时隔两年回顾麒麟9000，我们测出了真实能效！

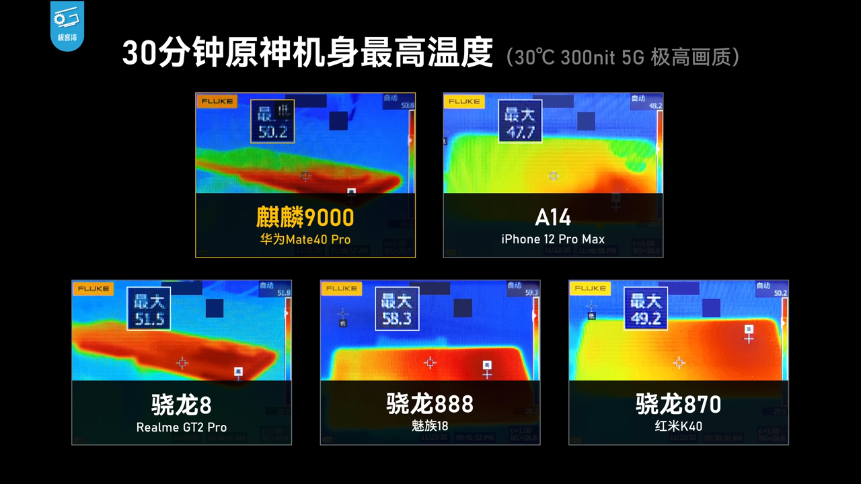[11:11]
58度已经不是烫熟的问题了这是要烤熟的节奏了Mate 40 Pro在这个魔鬼测试里温度同样也不低超过50度了也难怪会跳出高温警报杀掉进程了反而iPhone的温度预知似乎就在47度附近性能那么怂也是在意料之中了测完了对了老机器来说极为